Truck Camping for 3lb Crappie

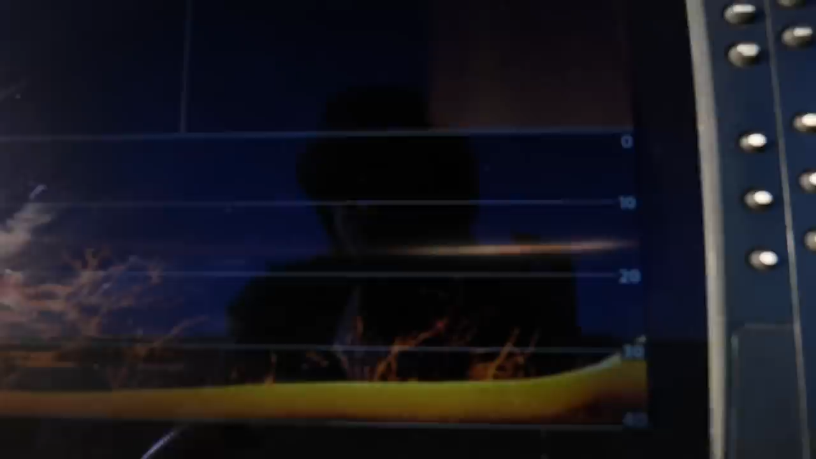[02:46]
You know, like there's a couple little doobers right there.
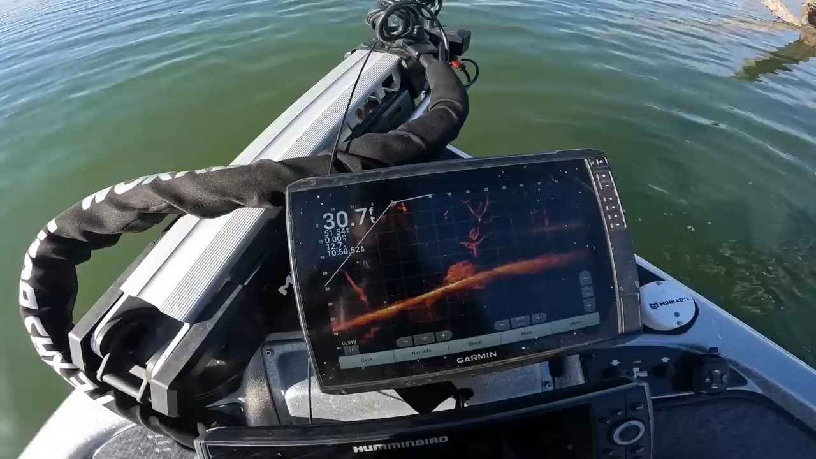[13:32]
There goes that fish. All right, we're gonna try to drop it back down on that spot.
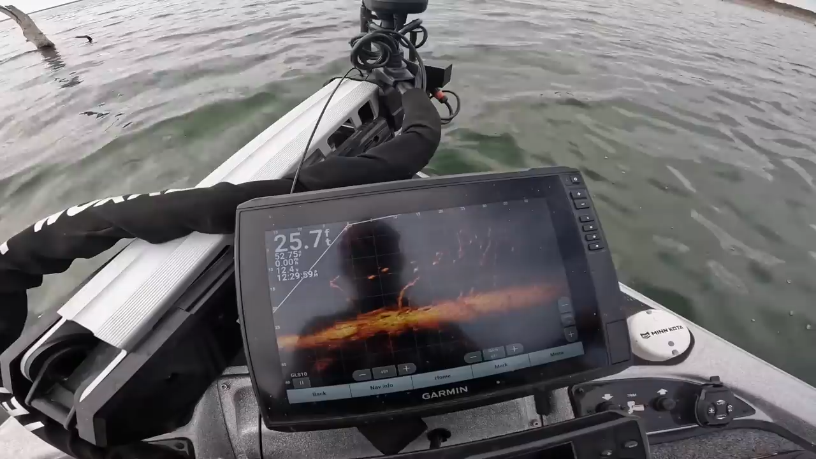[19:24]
On screen: depth 25.7 ft
Turned away, looked like it was gonna eat, and it just turned away. Man, these are behaving like school of juvenile basses.